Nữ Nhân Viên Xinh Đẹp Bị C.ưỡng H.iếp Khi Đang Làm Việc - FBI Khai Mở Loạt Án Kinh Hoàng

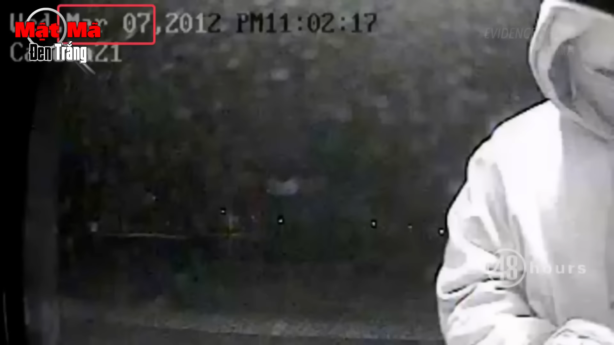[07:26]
Trong hình ảnh camera ghi được vào ngày 7 tháng 3, cảnh sát phát hiện sau khi rút tiền xong, người đàn ông đi về phía một chiếc xe Ford màu trắng.